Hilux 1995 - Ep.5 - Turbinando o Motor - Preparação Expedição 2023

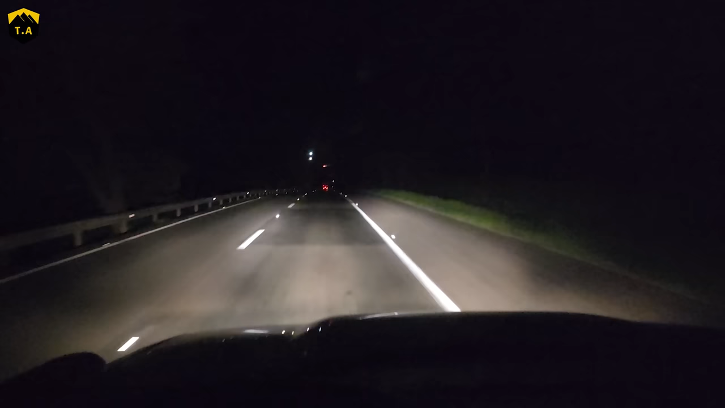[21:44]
E não é qualquer teste, eu já rodei quase 300 quilômetros. Olha o odômetro aí. Tá com 264. Mas o erro do odômetro agora com esses pneus é mais do que 10%. Então já tá próximo dos 300, não tá muito longe não. Enquanto tudo certo, já parei algumas vezes pra conferir e tá tudo bem. Não há vazamentos de óleo, essas coisas, tá ok. Ó, ela tá bem mais espertinha.
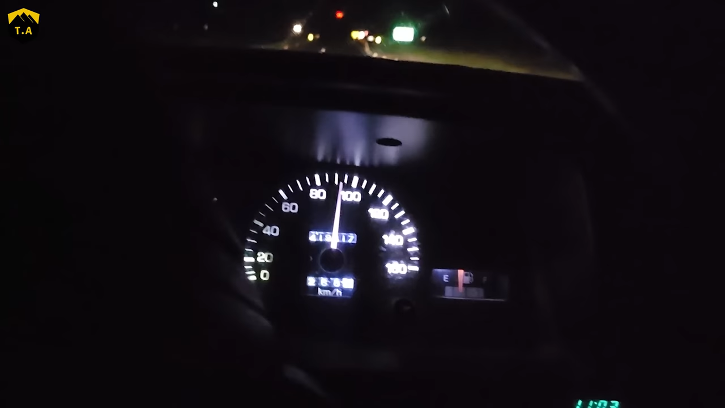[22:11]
Agora tudo bem que tô numa descida, mas se eu acelerar, ela responde.
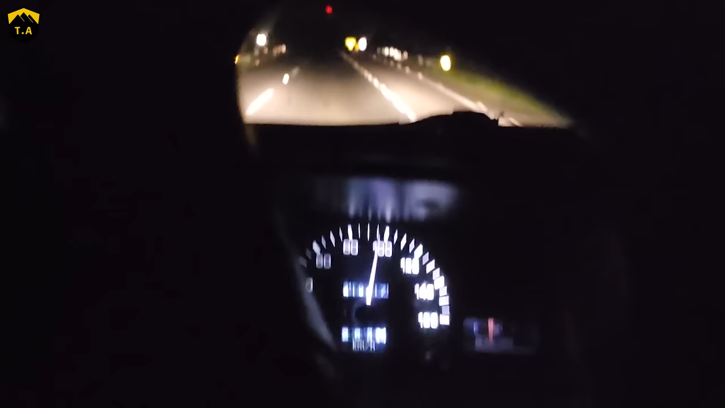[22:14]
Outra coisa que eu gostei é que a retomada ficou melhor. E a mais importante é que nas subidas, agora ela consegue manter mais a velocidade. Ela continua sendo um carro lento, porém agora eu consigo levar uma velocidade média melhor. Agora com esses pneus e tal, ó, eu consigo manter aí, tá quase 90 por hora. E 90 por hora de velocidade real aqui são praticamente 100 por hora.